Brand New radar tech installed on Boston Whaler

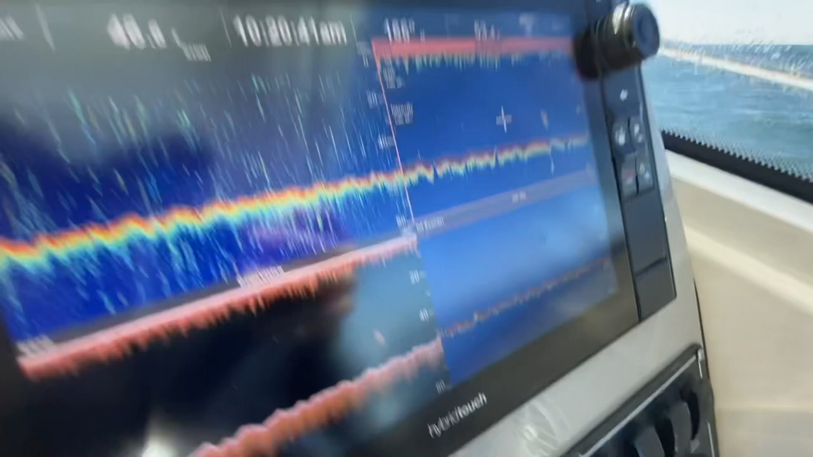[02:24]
And on the left, we're not coming up with anything.
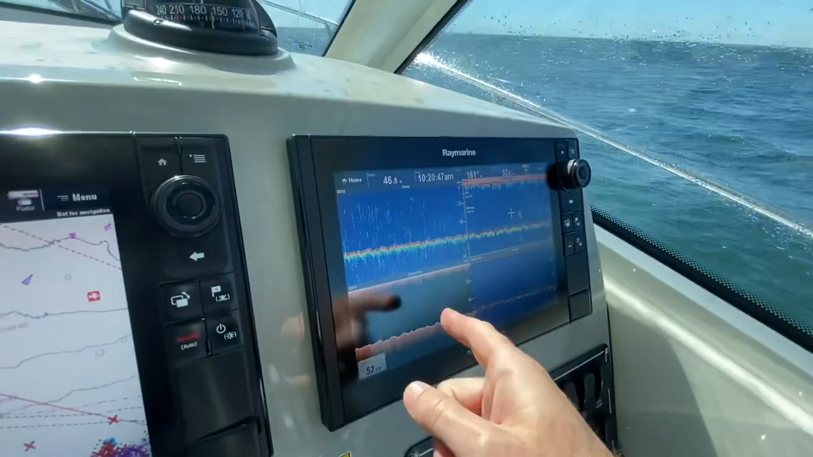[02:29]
Our down vision is definitely showing us that same bait ball. And our, uh, standard, uh, 200 kilohertz is, uh, not even picking up anything.
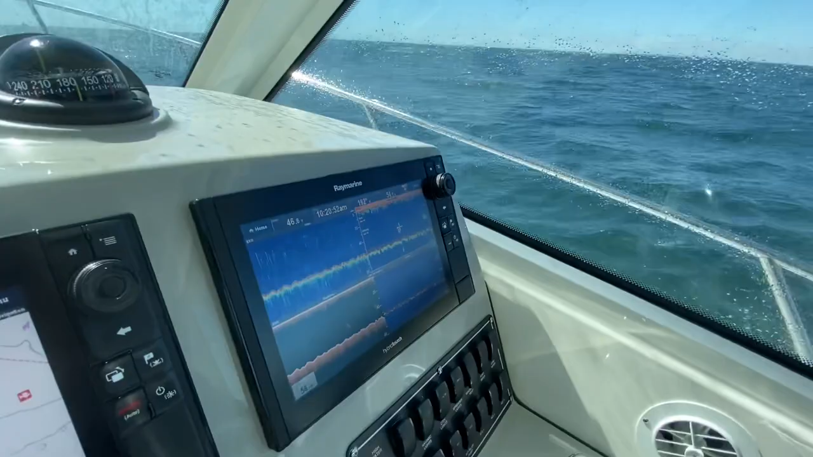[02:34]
Yes, sir.
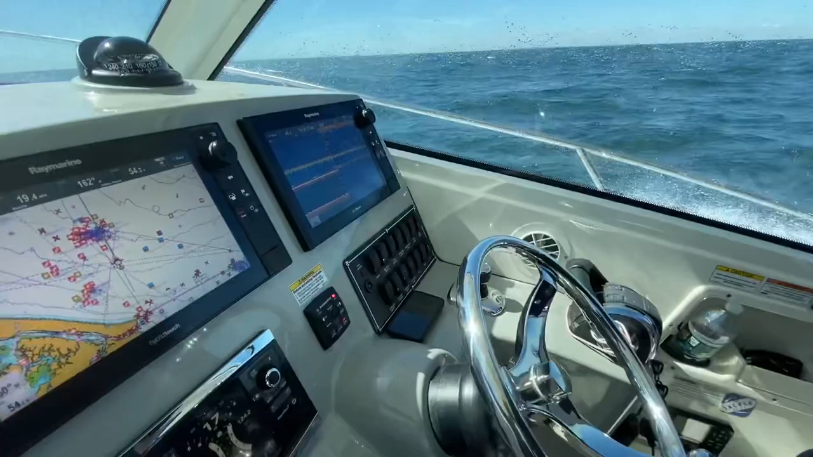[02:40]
Yes, sir. I gotta take a picture. Got out video. Maybe they knew.
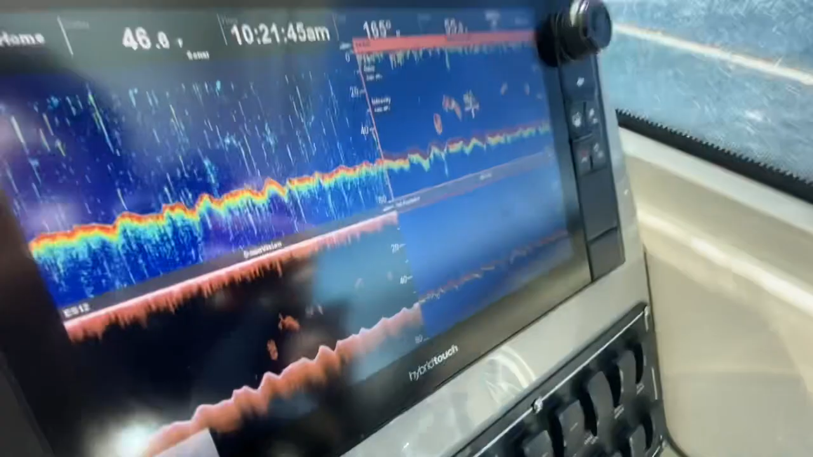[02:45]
We'll tackle them here. We're, we're pulling up that spot and I just wanted to show you guys a cool little new feature that's available, uh, for the electronics. Um, and, uh, there's, there's this new stuff where you can literally see in 3D what's underneath your boat.
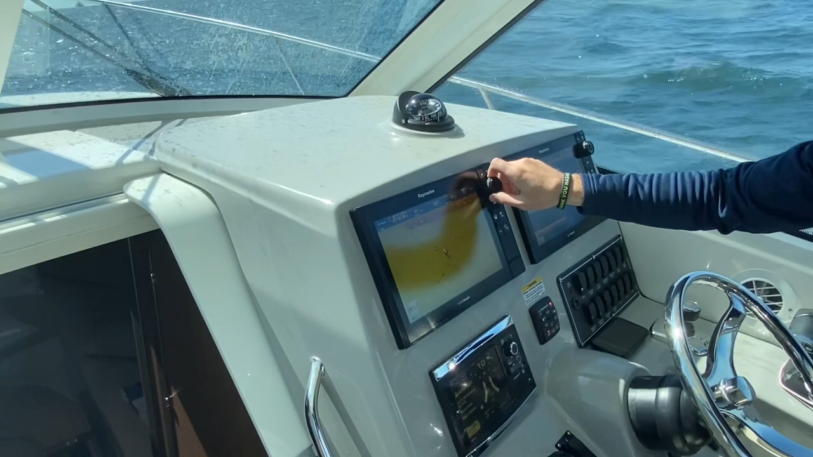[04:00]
So, this is now a different look, as you can see. And our bottom is going to come up and right there, that's what, that's what we're going for. And, uh, I mean, there's a night and day difference from the chart that we were just on to this chart. And, you know, you can see it, obviously, we can pick it up on our, on our sounders, but, here now,